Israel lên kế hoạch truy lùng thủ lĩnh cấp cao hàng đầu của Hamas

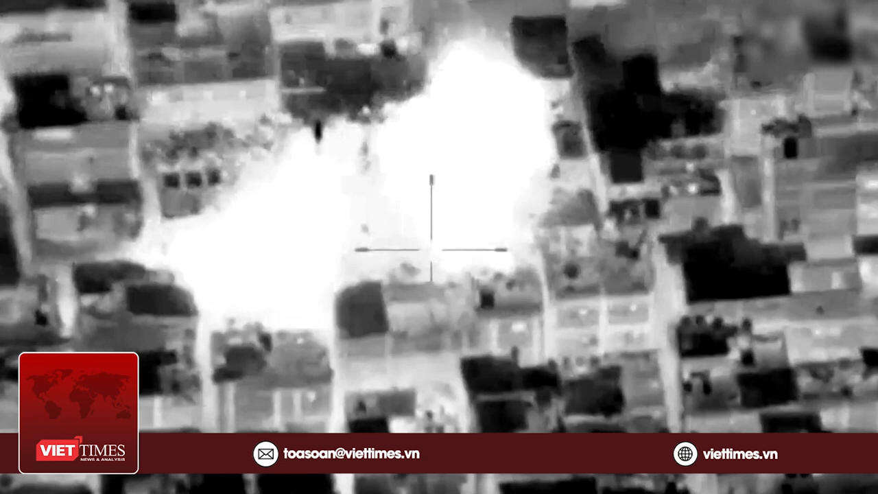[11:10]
tấn công bộ binh và hàng loạt mục tiêu trên khắp giải Gaza Các cuộc tấn công của
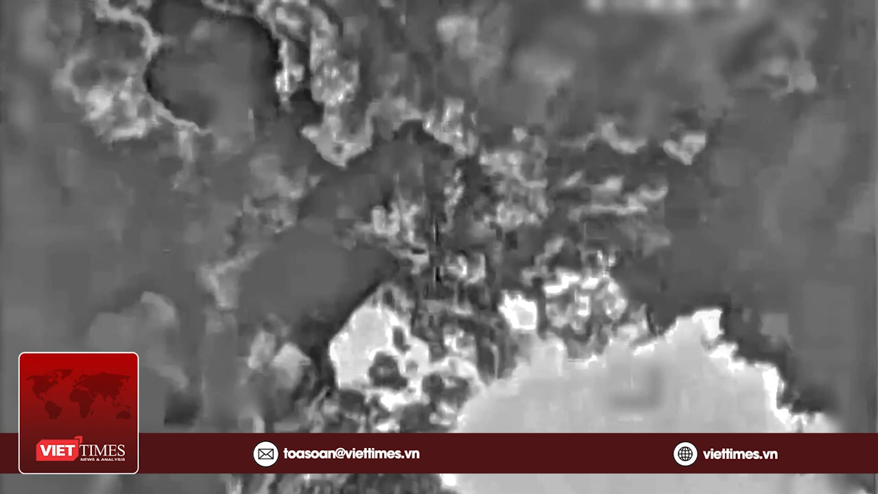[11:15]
quân đội Israel vào Gaza có quy mô và mức độ ác liệt lớn hơn những ngày trước
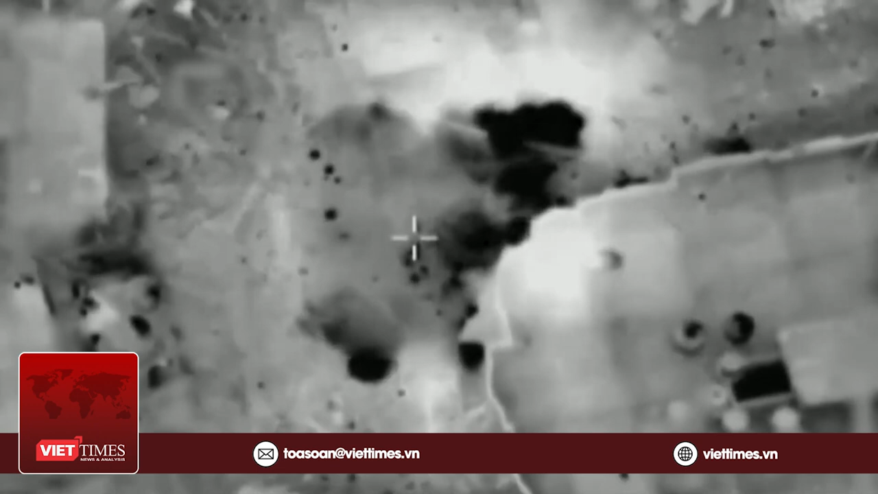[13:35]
không quân cho lực lượng mặt đất Nghị phát ngôn lực lượng phòng vệ Israel cho biết các cuộc không kích của
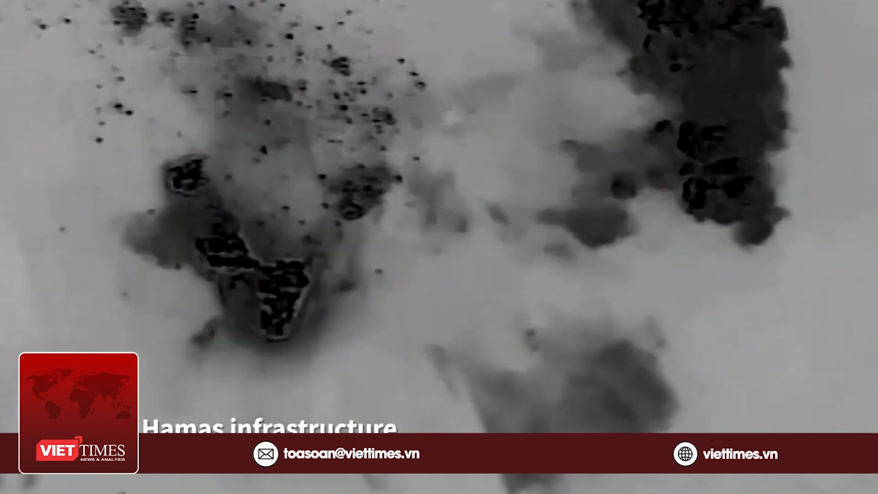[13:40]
Israel nhằm vào các căn cứ cơ sở sản xuất vũ khí đường hầm và địa điểm phóng tên lửa
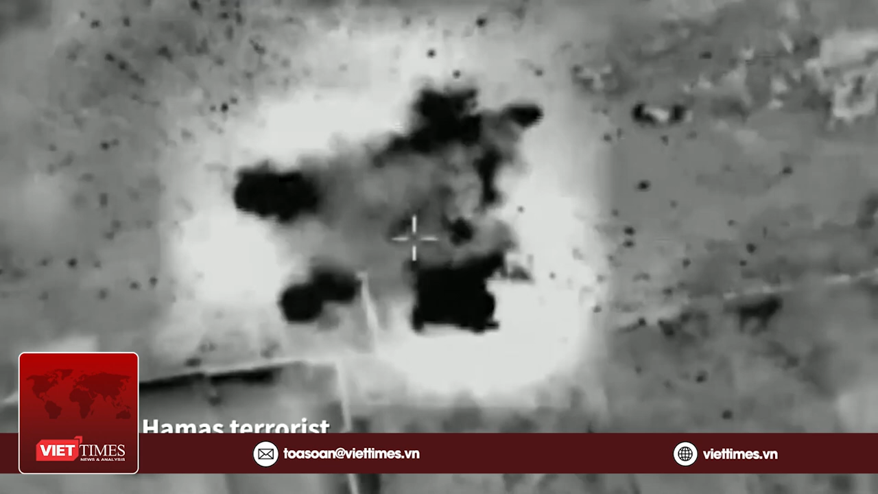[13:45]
của đối phương sẽ giúp hàn chế các mối đe dọa đối với hoạt động tấn công trên bộ của Israel Ông Hakari tuyên bố Trinh sách của chúng tôi rất rõ